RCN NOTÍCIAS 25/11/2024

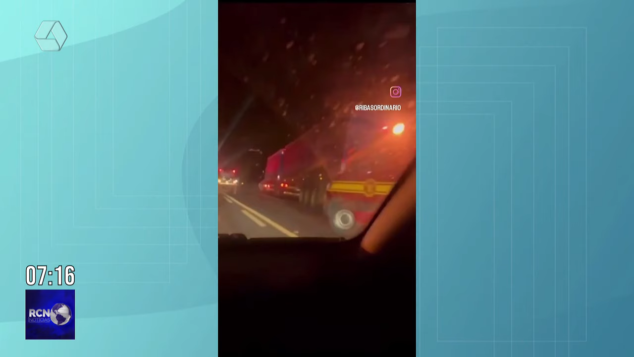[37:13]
celulose da fábrica de Ribas do Rio Pardo para aparecer do tabuado aonde é escoado para o Porto de Santos o outro é um veículo ainda não está determinado Ana se esse carro